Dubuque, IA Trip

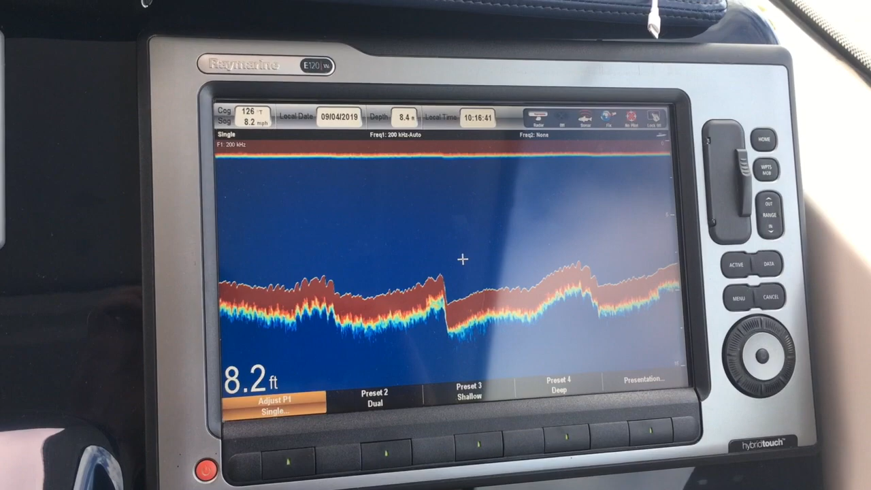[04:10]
and right now I have it on sonar because it's radar is not necessary.